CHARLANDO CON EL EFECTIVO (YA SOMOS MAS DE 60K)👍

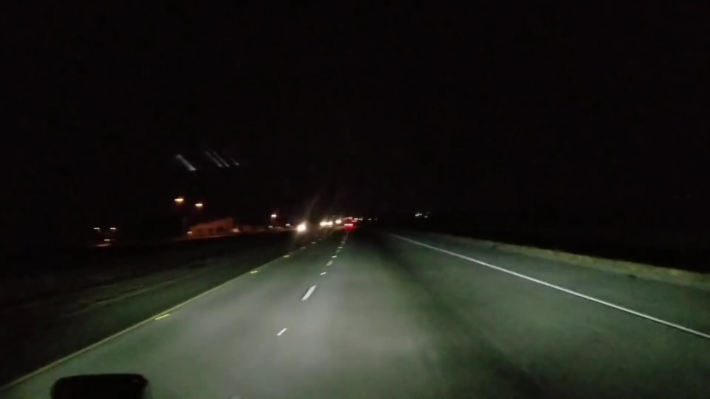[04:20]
Miren, viejones, a lo que yo les estaba diciendo de que este trabajo está papa, porque cuando yo trabajaba para McLean, ay, valgadme, aquellas verguizonas, viejos. Ah, miren, aquí a la izquierda, si pueden mirar el edificio que estaba allí, esos son de los Hell Patrols. Son los que te chequean las básculas, pues, para el peso, a ver cómo andas de ahí, si la luz te falla, cualquier falla mecánica, ahí te. Entonces, lo que sea, pues. Volviendo al tema. En McLean, lo doble.